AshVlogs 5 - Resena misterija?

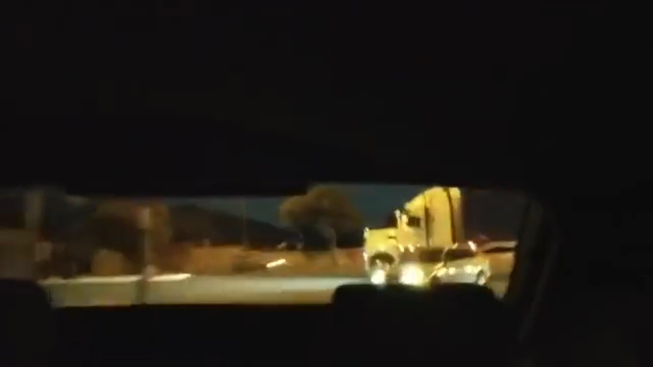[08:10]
Moron doing, he's clearly right behind us. Have you ever freak, fat YouTube blogger who sits around off to your videos, okay?